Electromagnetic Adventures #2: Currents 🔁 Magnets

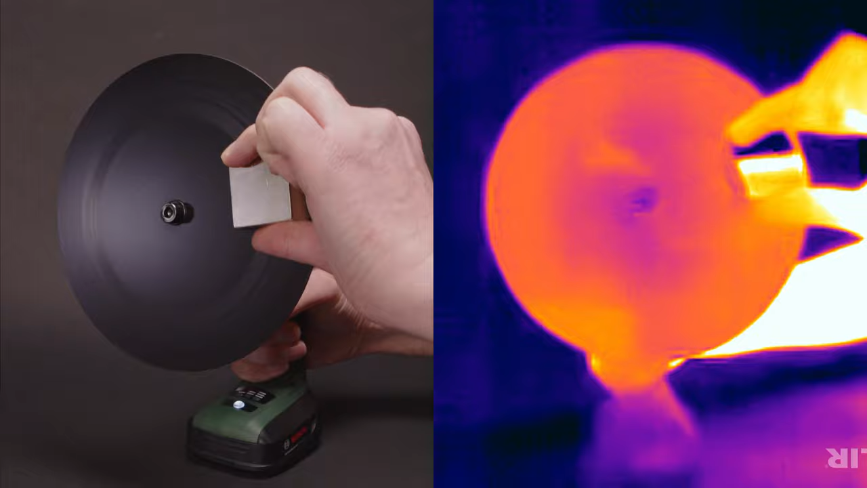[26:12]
On the infrared camera footage, we can see the color of the disc change progressively. That's showing us that the temperature of the disc is increasing quite a lot. If you have an induction cooktop at home, it works in a similar way.